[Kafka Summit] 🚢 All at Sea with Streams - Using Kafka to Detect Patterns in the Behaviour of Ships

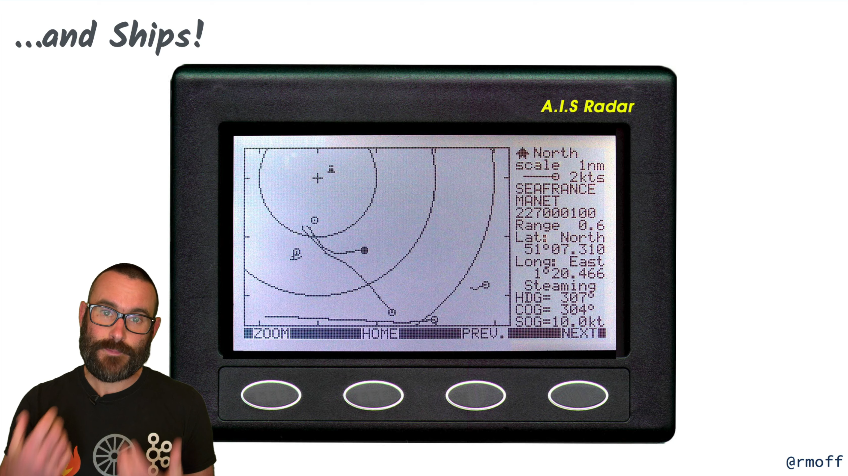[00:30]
Now most ships at sea have these AIS devices attached to them which report, which broadcast information about where the ship is and where it's going and the speed at which it's going and all sorts of stuff like that.